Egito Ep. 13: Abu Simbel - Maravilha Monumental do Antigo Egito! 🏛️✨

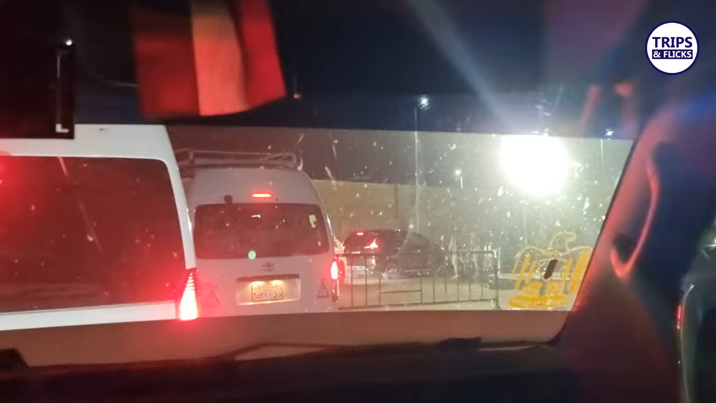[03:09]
Todo mundo parte do posto de controle do exército e segue em comboio num horário pré-determinado.